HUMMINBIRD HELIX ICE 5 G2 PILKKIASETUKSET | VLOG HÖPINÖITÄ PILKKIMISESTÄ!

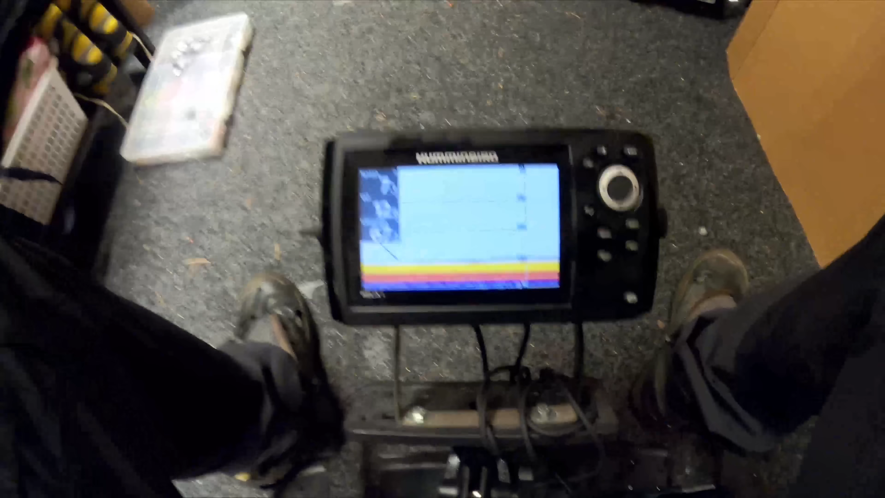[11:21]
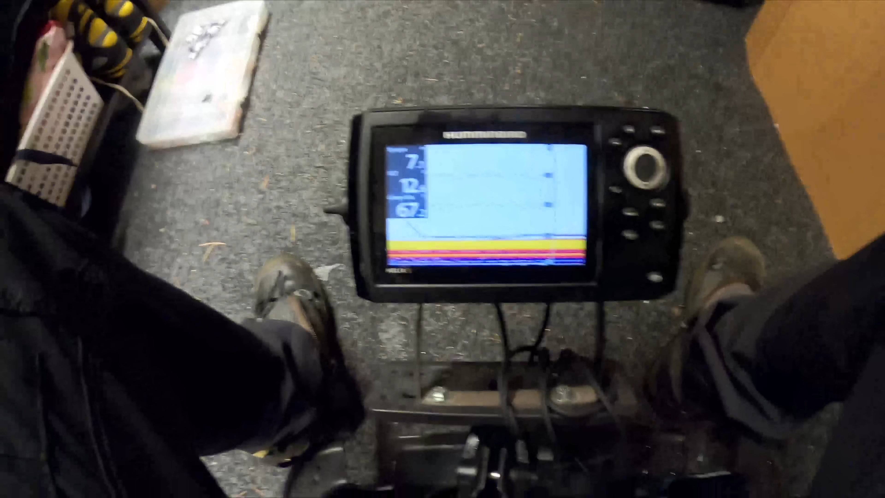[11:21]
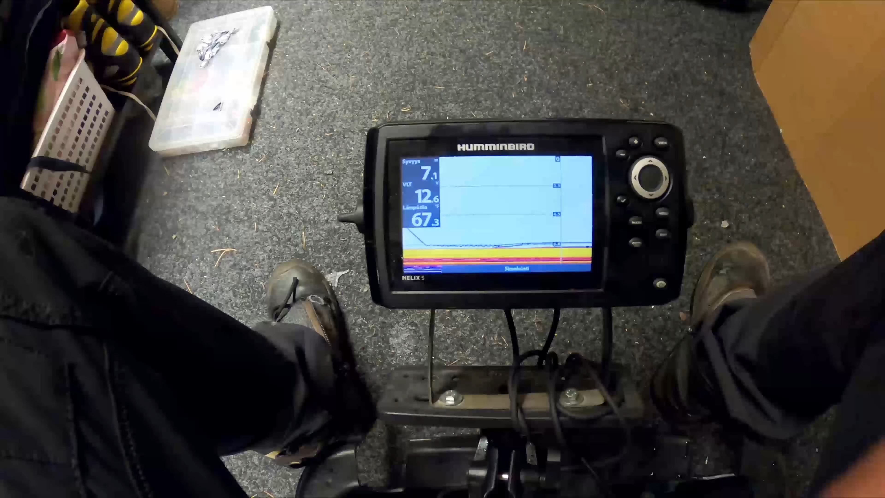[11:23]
niin käytän tätä pelkästään ilman zoomia, mutta tämä on sen verran pieni näyttö, että pitää on zoomia olla, niin tosi usein käytän tätä zoomia,
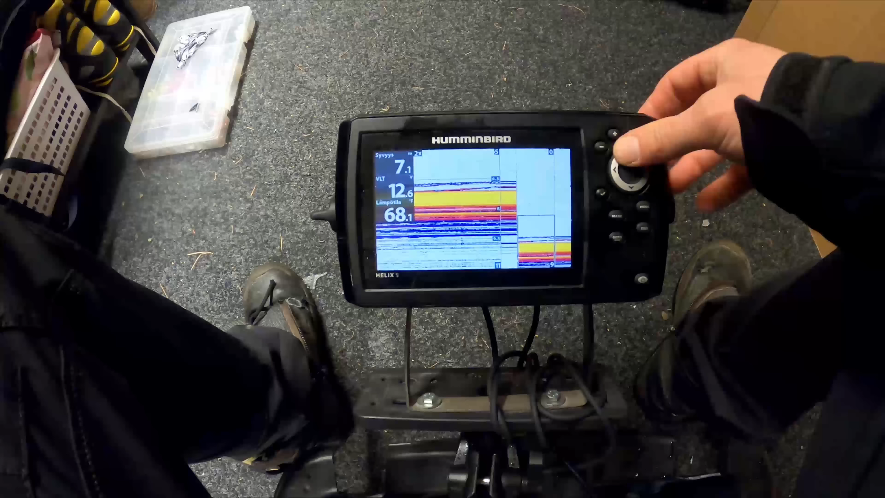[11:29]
että 7 metrin vesissä on esimerkiksi aika paljon pilikkinyt, 6-8 metriä,
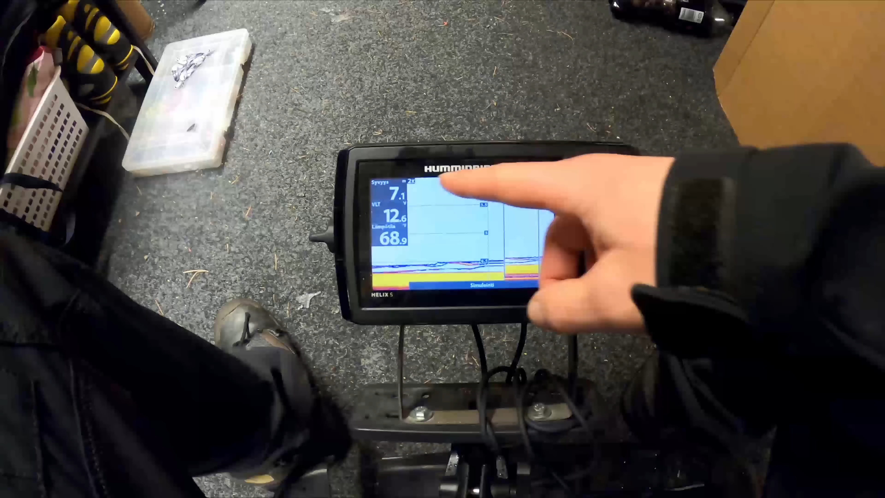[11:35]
niin tuolla kakkosen zoomilla näkyy kyllä hyvästi tuossa ja sillä lailla.
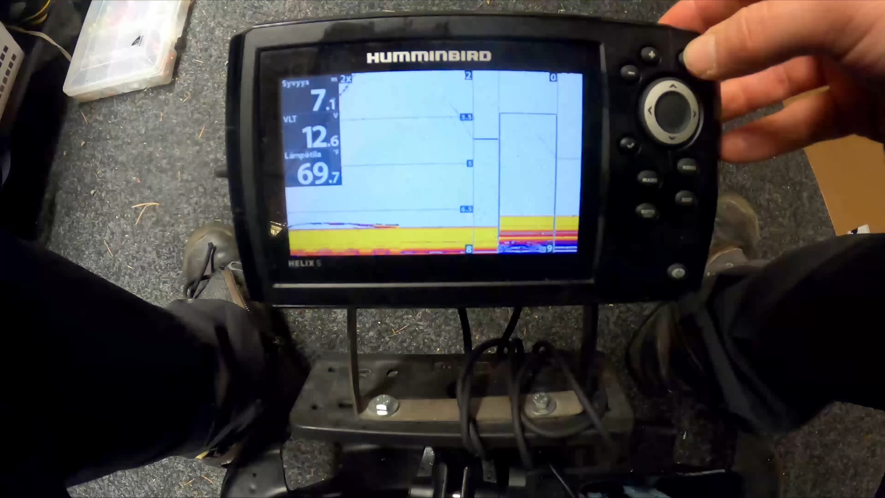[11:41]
Joo, niin ja sitten tosiaan,
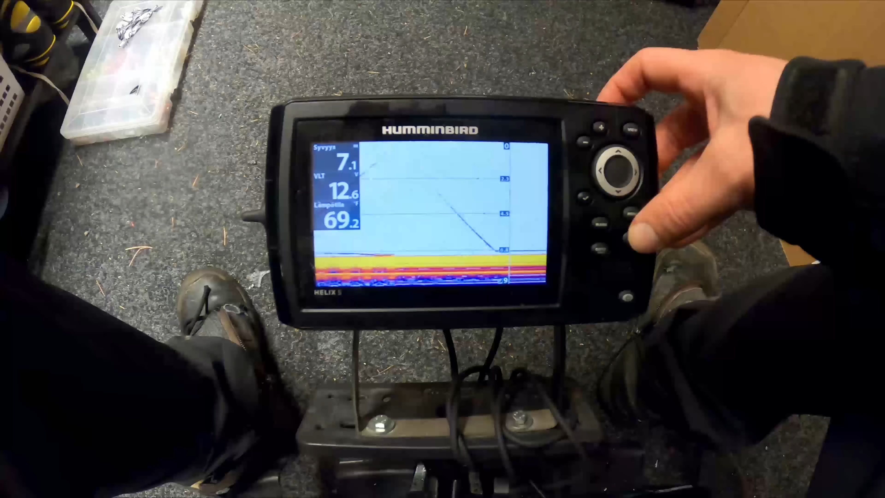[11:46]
niin jos sulla on tämä normi näkymä on tässä vielä näin ikkeästi, niin tuossa kun painetaan plussa, niin se antaa sitä herkkyyttä lisseä, että tästä vahvuutta lisseä, että herkkyys ei nouse mihinkään.
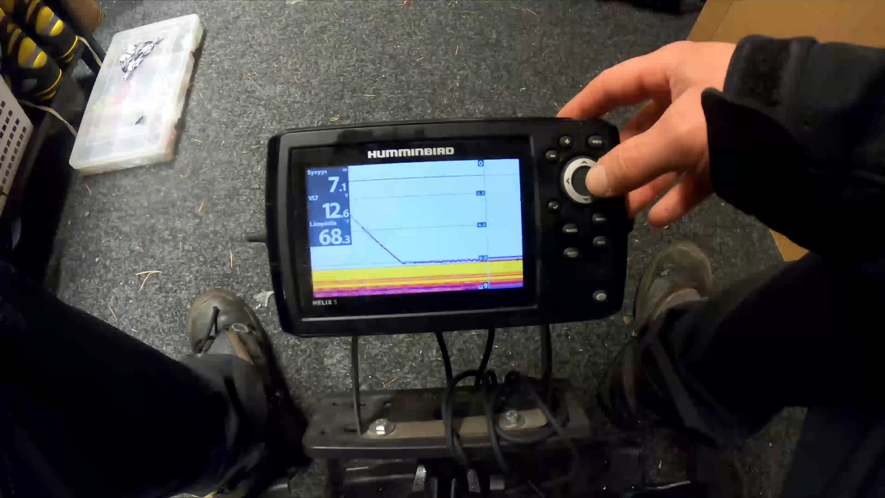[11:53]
Mutta sitten tuosta vievistä kun painetaan, niin se menee plussana, tulee zoominäätölle.
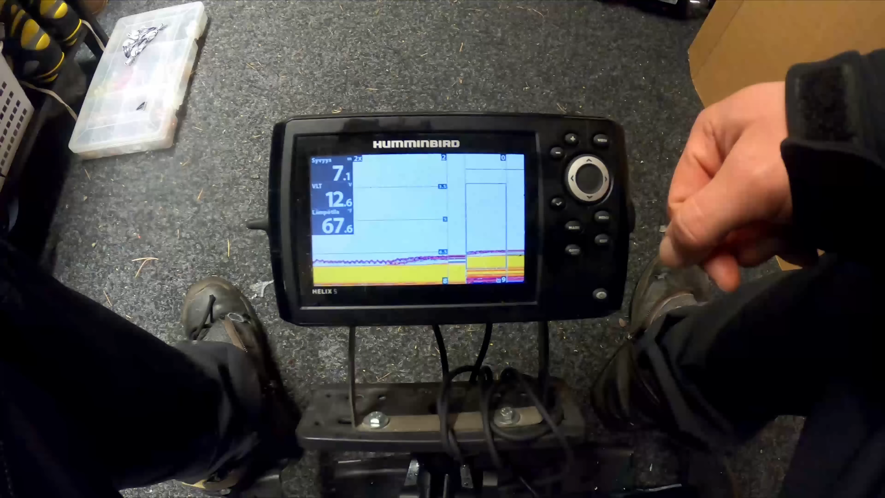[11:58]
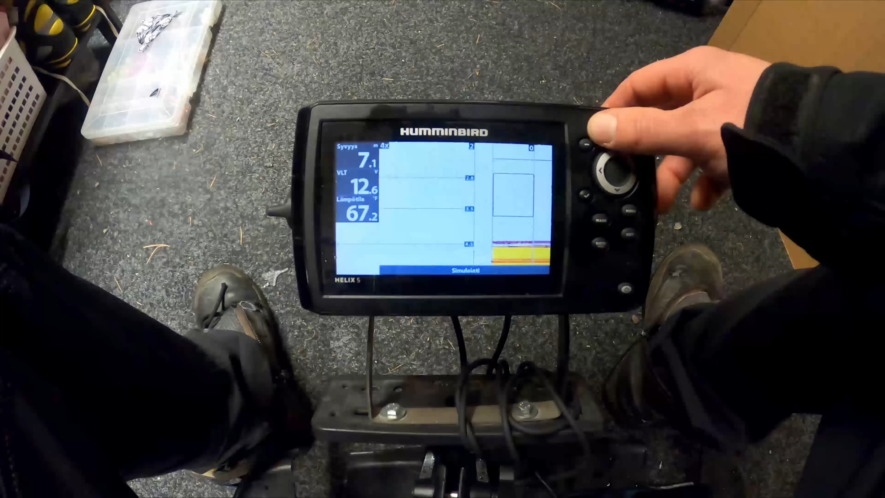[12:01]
Ja tässähän sitten kun sinä painat plussa, niin sinä vaan zoomoo sisäänpäin, että
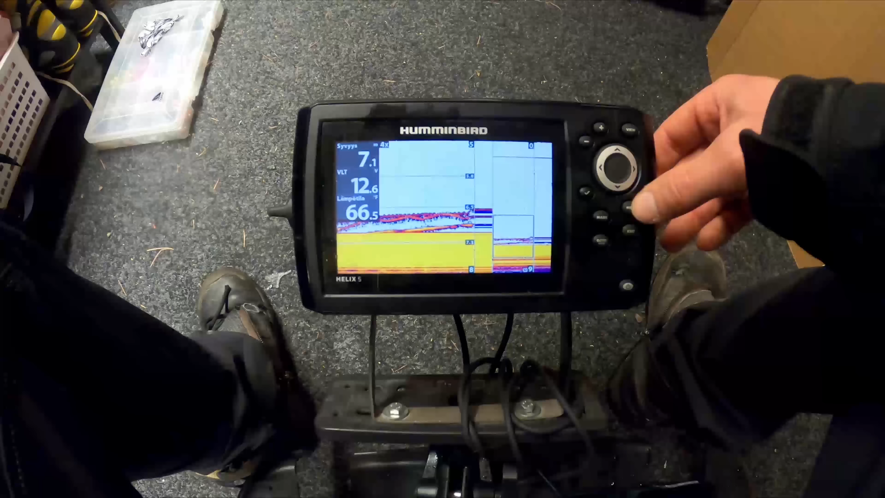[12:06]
sitten se pitää se vahvuus käydä tieltä puottamassa, jos se on mennyt liian pienelle. Näin ikkeästi.
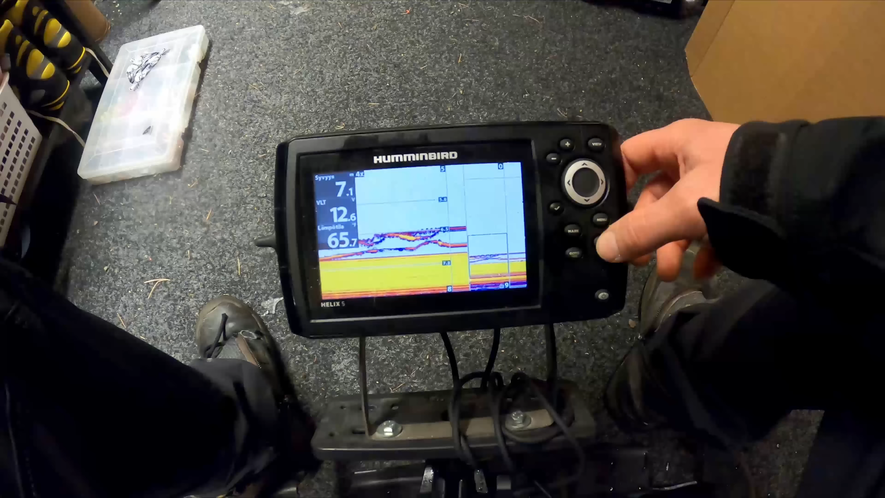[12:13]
Mutta tällä lailla minä olen käyttänyt ja kyllä on hyvästi on näyttänyt kalat, että minkä kokoinen se suurin piirtein on. Ja pikkusenhan se alkoi ottaa sitä aikaa, että kun opettelilla uuden luottamen käyttö,
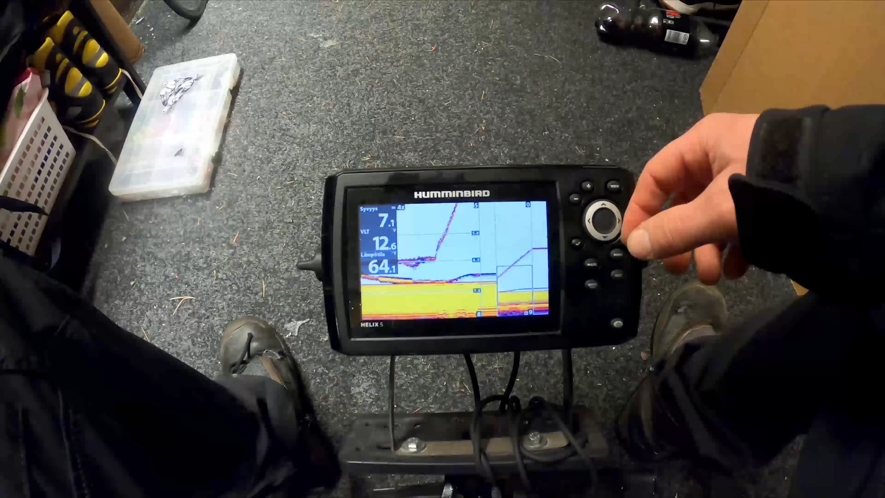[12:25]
että minkä kokoinen kala tuo arvioisi ehkä
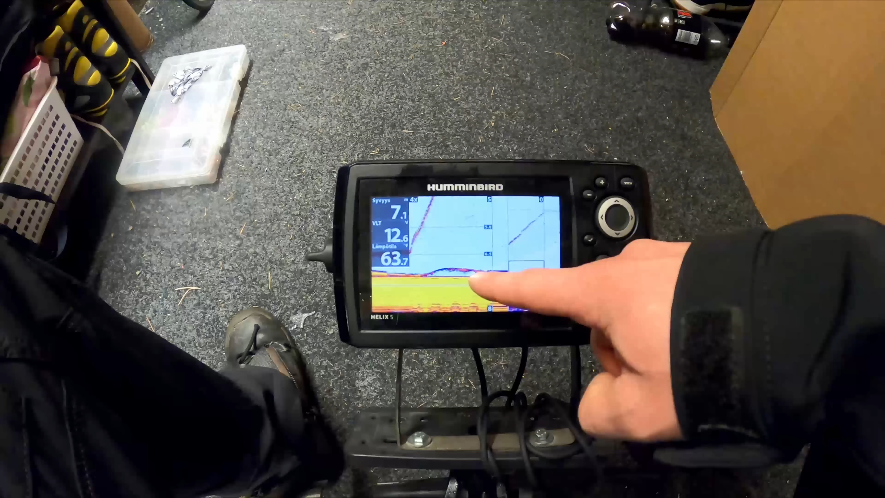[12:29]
150 grammaseksi ahmeneksi, jos ahmen pitäisi arvioida tuosta.
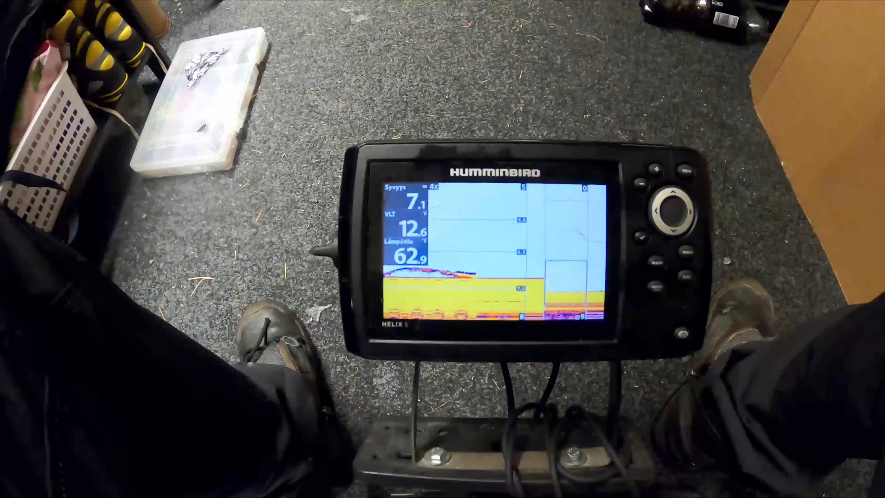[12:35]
Mutta jonkin verran se sitä aikaa ottaa ja tämä mies on kyllä vähän höperkyttämään pilikkineen pohjasta,
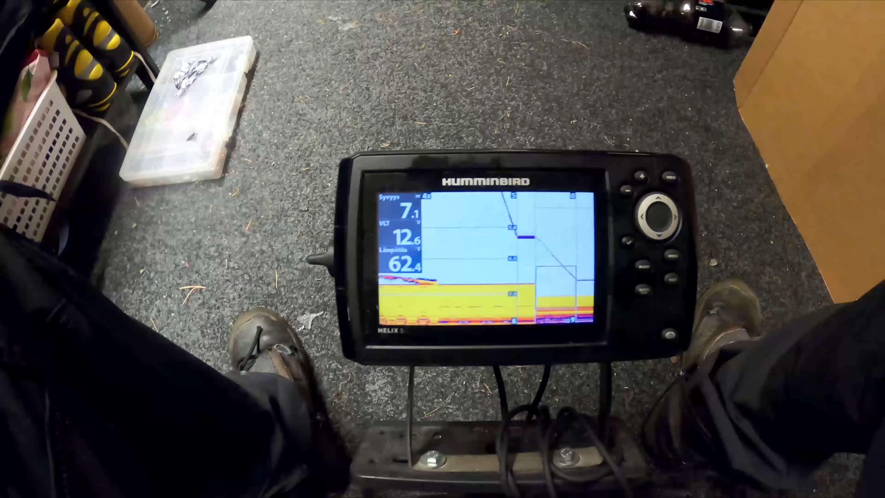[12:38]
että kirkas vesi jos on, niin tämäkin,
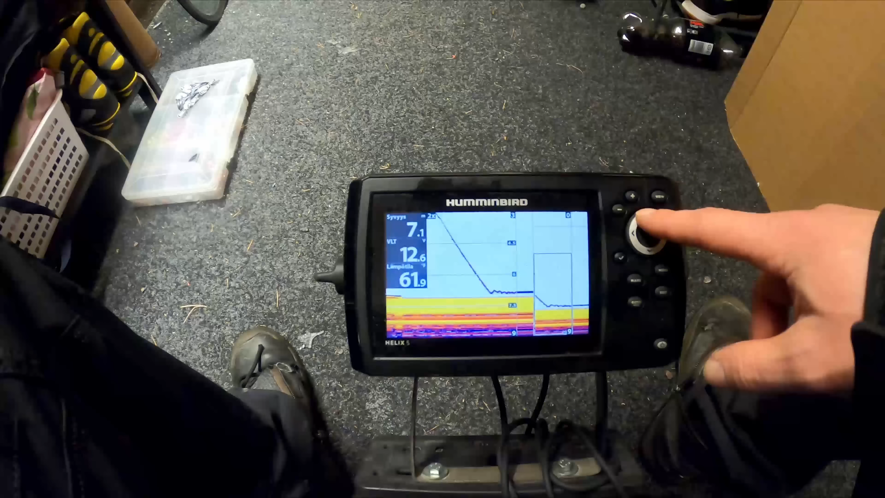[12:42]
jos olisi kirkas vesi, niin minä pilikkisin minun, olisi varmaan tuossa 3,5 metrin kohdalla olisi minun jiki. Ja kyllä se kala on osso tuolta sen verran.
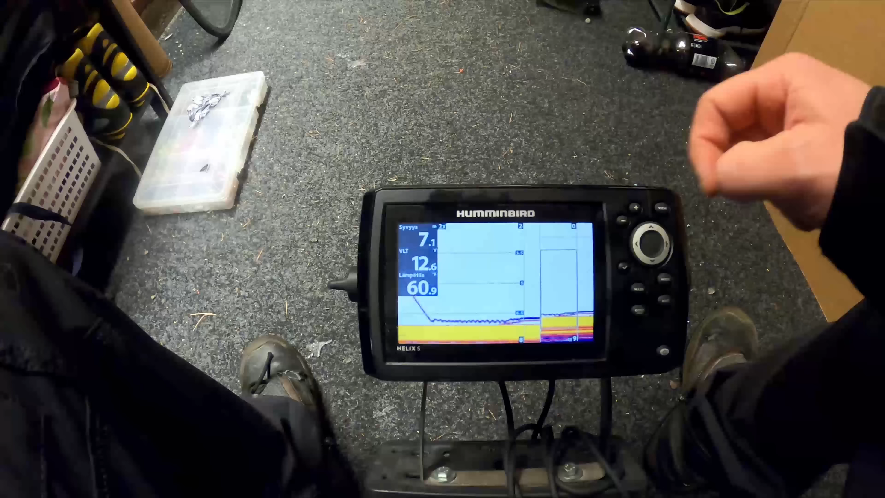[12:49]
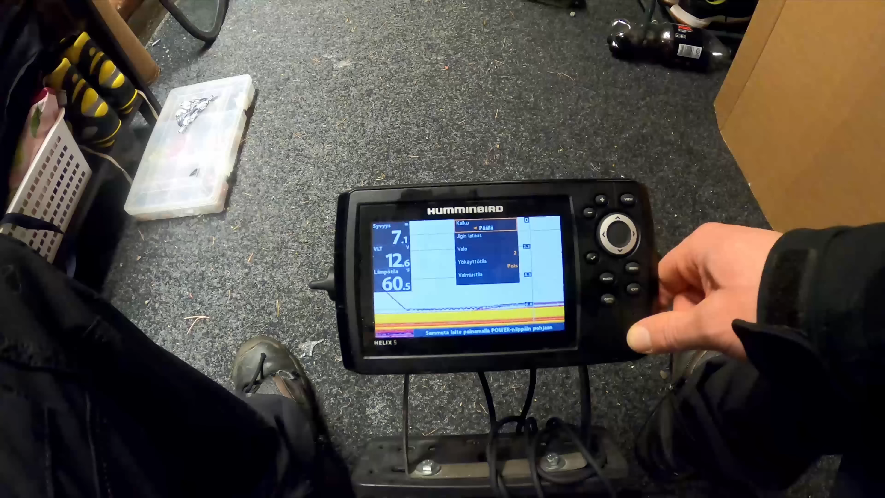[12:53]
Mutta joo, siinäpä ne pian piirtti, että oli asetukset ja...